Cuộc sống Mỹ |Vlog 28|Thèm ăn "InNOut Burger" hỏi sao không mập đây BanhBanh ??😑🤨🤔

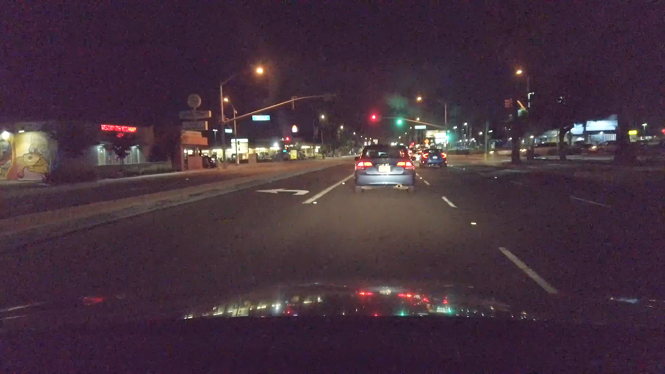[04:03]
Trời đã coi đèn vàng Đèn vàng rồi mình phải đợi thôi